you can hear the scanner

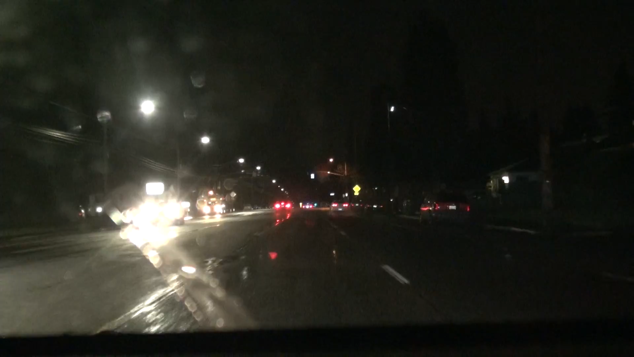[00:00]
Locked dead on the skin and jeans on. This is what I did when I was in the car. Remember when I was on the street racing? Remember the video? This is what I did, yeah. So we are on our way to 120 what? 128 Ramona. 128 Ramona. 128 Ramona. Got to jump out of the Subaru. Y'all see the police down there. Ah, there you are. Y'all see the police.